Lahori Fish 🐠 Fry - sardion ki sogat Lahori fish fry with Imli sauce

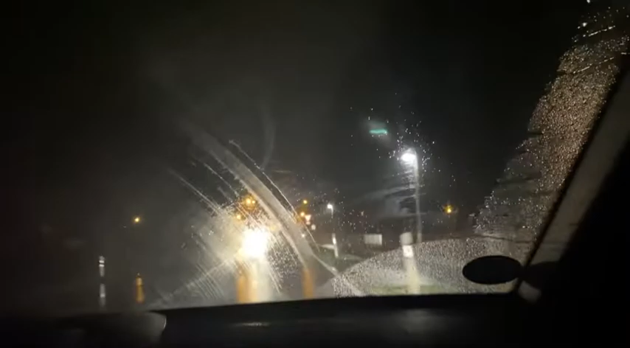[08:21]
گیا ہے میں چونکہ بیزی تھی پورا ویک جاپ کی وجہ سے اور بچوں کے ساتھ کئی اپوائنمنٹس تھی تو اس لئے ٹائم نہیں نکل سکا تو آج میں نے سوچا ہے کہ آج اس کا عیادت اس کی کر کے آتے ہیں پتہ کر کے آتے ہیں کہ کیا حال ہے اچھا اس ٹائم یہ
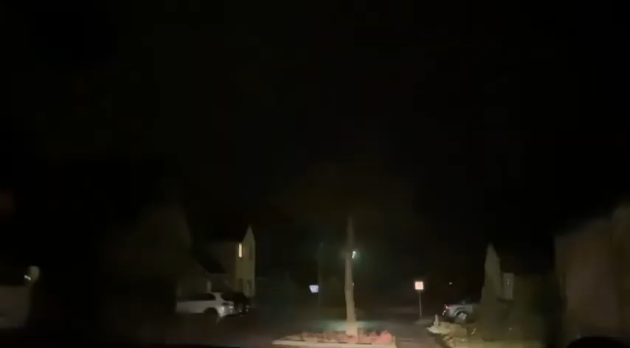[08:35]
جو پوائنٹ ہے اگر ہم رائٹ ٹرن لیں گے تو ہم جرمنی میں